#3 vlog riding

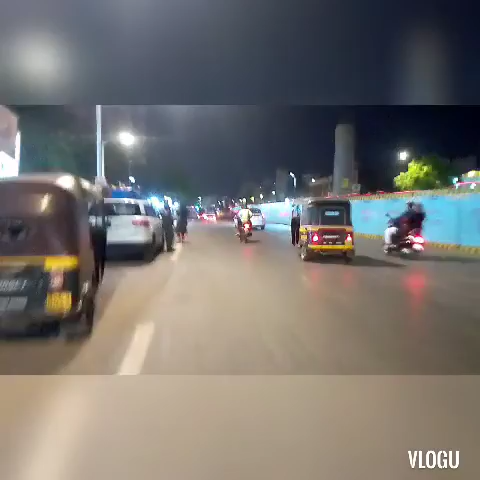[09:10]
तुम नाराज हो मुझसे? अरे प्लीज़ सॉरी, माफ़ कर दो, मेरे को पकड़ लेना वरना पता चल गया गिर गई। आगे एम्बुलेंस है, आप शायद ही देख पाते हो।